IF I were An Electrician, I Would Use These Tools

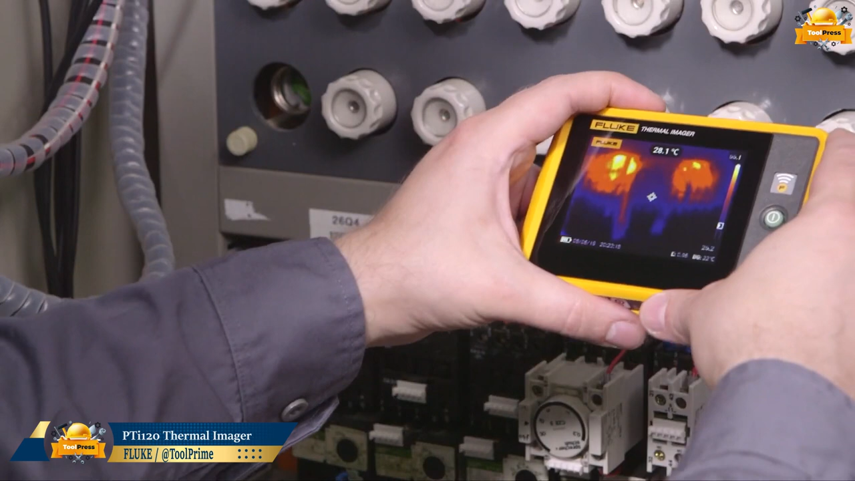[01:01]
On screen: spot 28.1°C
Fluke PTI 120 is a thermal imaging camera designed for industrial and commercial applications.
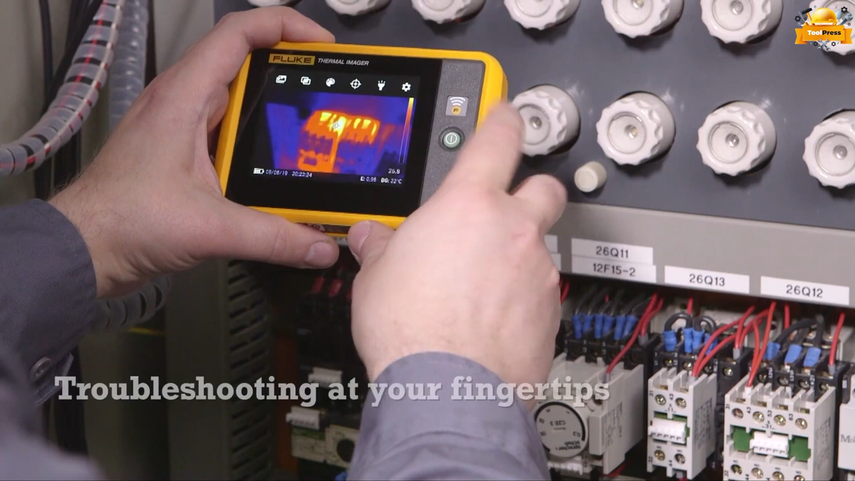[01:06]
Experience troubleshooting at your fingertips, that's what the Fluke offers.
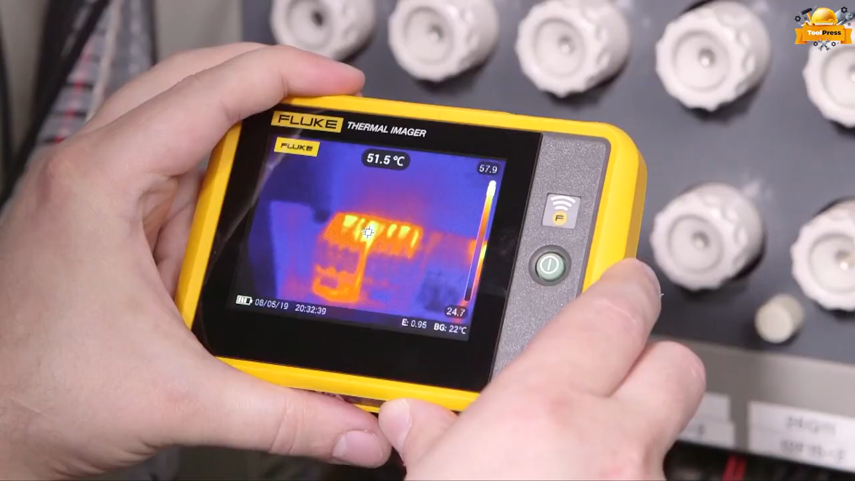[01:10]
On screen: spot 51.5°C
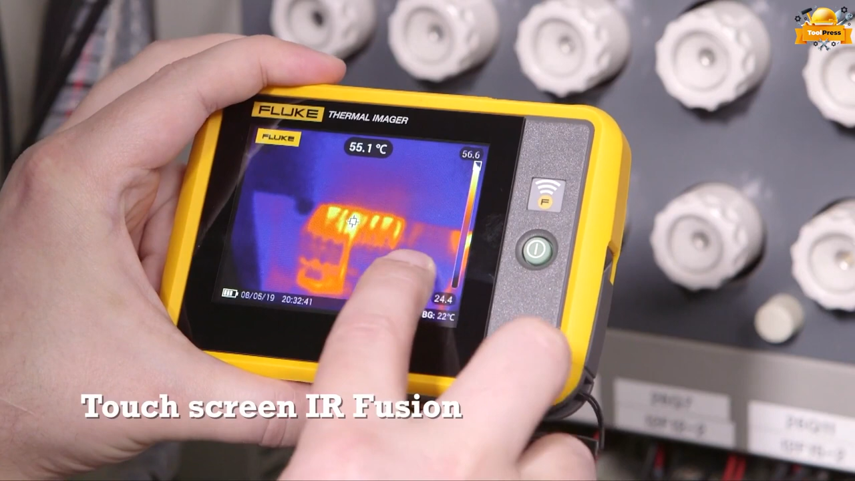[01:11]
On screen: spot 55.1°C
Whether you're an experienced professional or a novice user, the touch-screen IR fusion technology of the Fluke
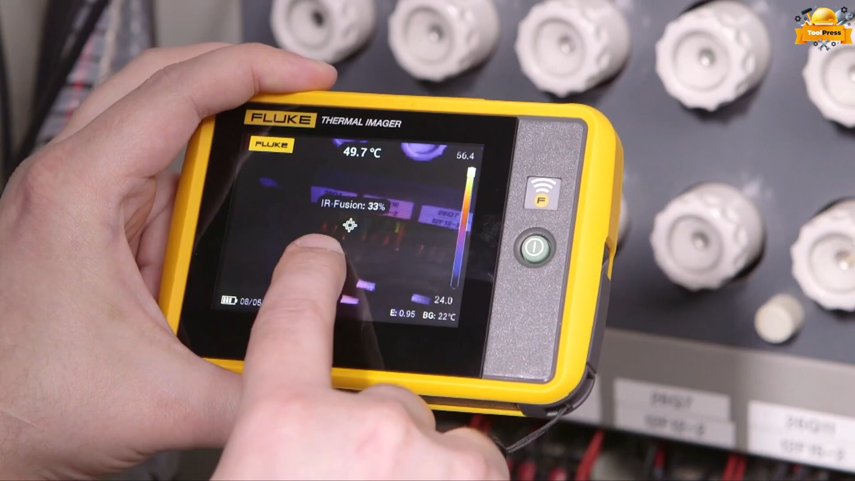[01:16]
On screen: spot 49.7°C
simplifies thermal inspections and empowers you to make informed decisions quickly and efficiently.
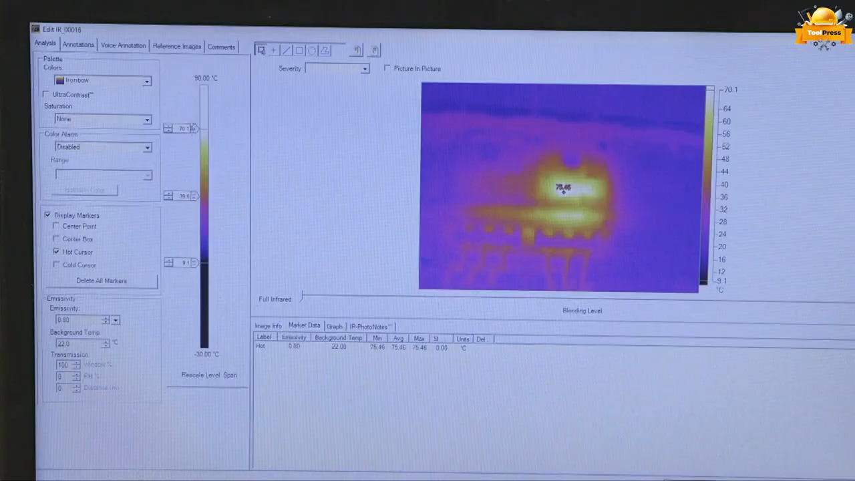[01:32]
On screen: max 75.46°C
This cutting-edge device is providing unparalleled accuracy and insights for your thermal imaging needs.
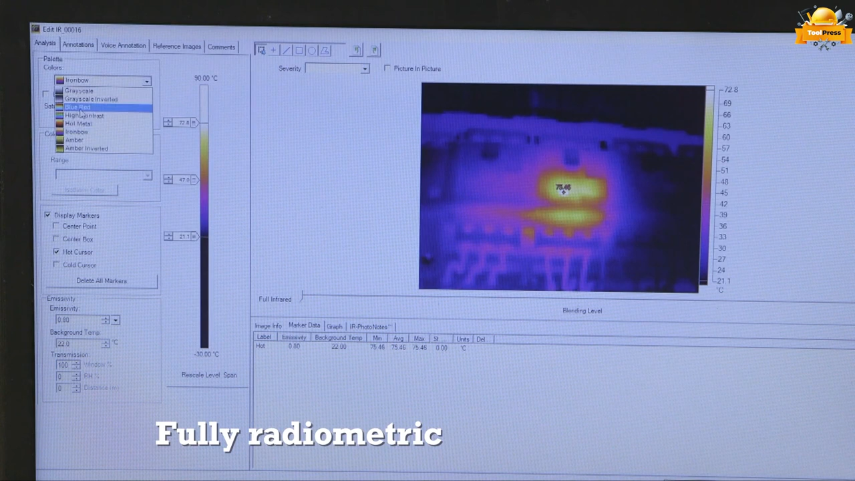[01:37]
On screen: max 75.46°C, scale top 72.8°C, scale bottom 21.1°C
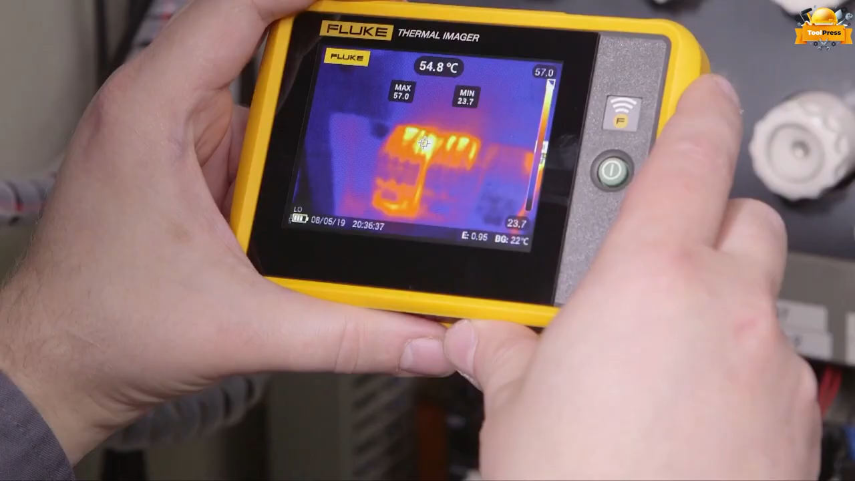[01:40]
On screen: spot 54.8°C
Can measure temperature from minus 20 to 150
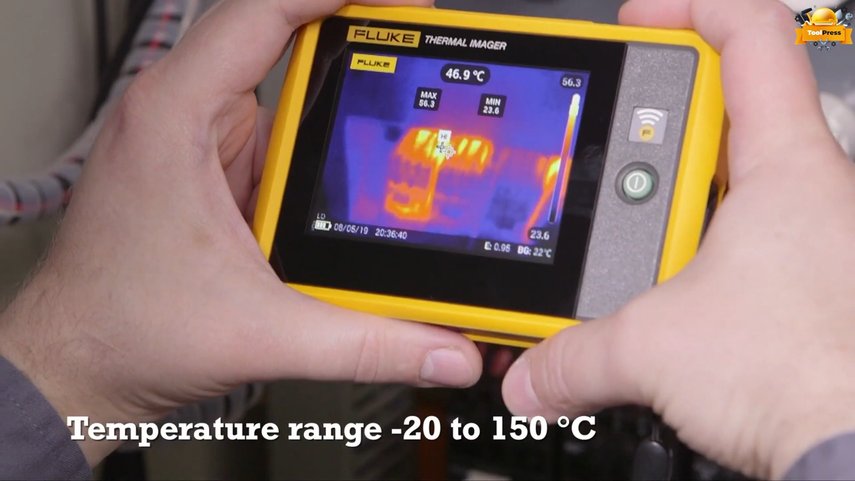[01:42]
On screen: spot 46.9°C
degrees Celsius and features a 120 by 90 infrared resolution.